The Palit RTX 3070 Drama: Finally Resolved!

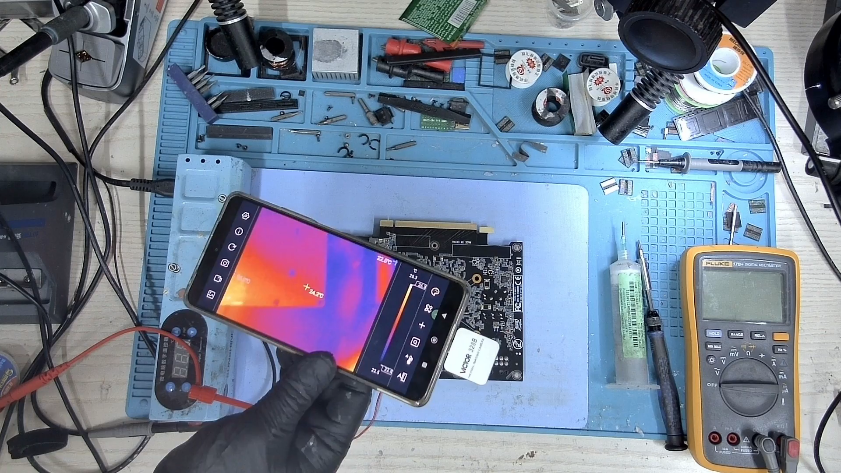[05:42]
Injecting 1 volt and 4.5 amps and I can see something lighting up. So there's something around in this area here. So it looks more like a capacitor but let's take a closer look. So it's something around in this area here.